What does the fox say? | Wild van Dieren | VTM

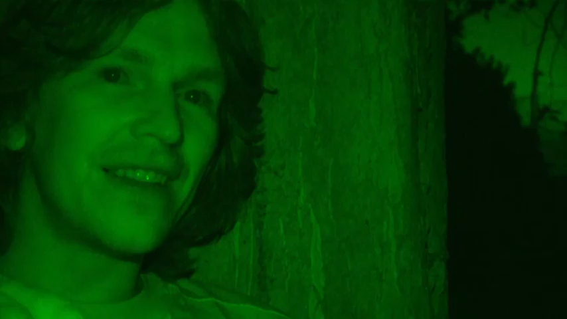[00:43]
En dan wandelt de vos richting de straat.
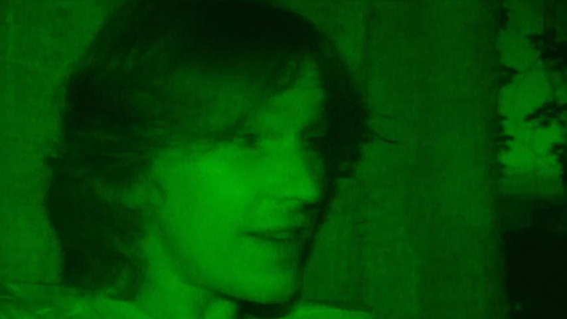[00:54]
Ja. Ja, en dan gaat er dat gat. Precies zoals we gedacht hadden.
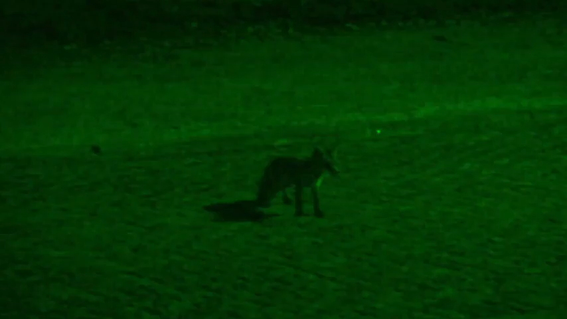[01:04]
Ik kan nu wel geloven dat dat een heel important geluid is.
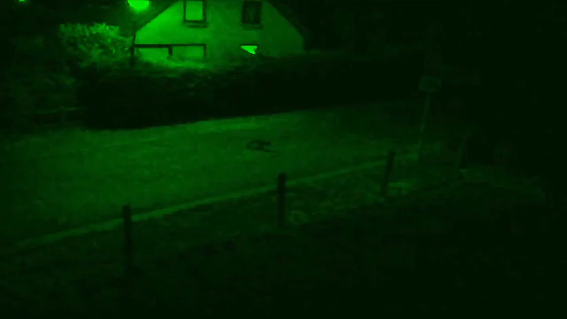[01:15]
Sst. Ja.
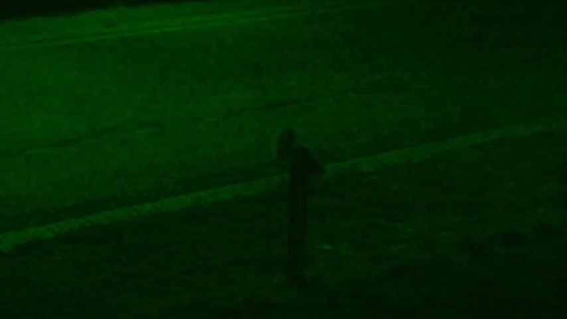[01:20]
Twee vossen naar drie. Tegen elkaar.